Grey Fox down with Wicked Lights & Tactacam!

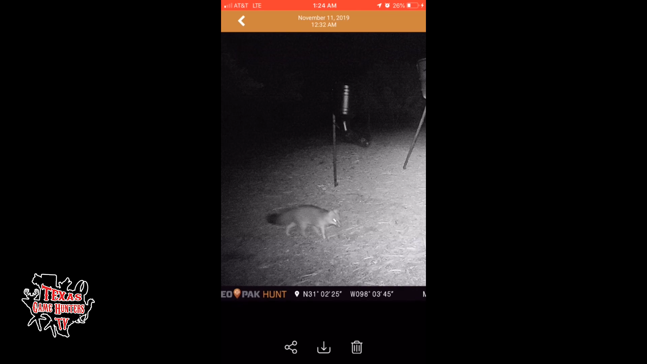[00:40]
The one that's been getting our chicken? He's there right now.